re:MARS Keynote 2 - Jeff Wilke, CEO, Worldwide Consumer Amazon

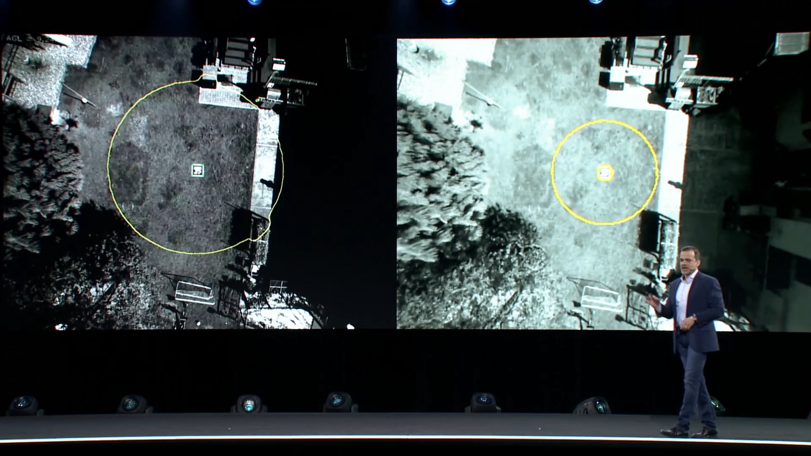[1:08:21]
After safely arriving over the target, the drone shifts to vertical descent for delivery.